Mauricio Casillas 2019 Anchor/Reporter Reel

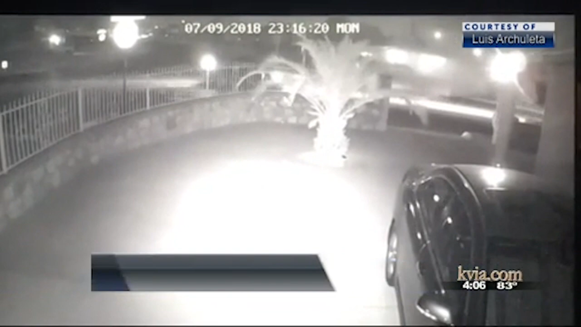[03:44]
This is security camera footage from a neighbor. You can hear the truck's driver hit the brakes as it goes over the curb and crashes into the front of the house.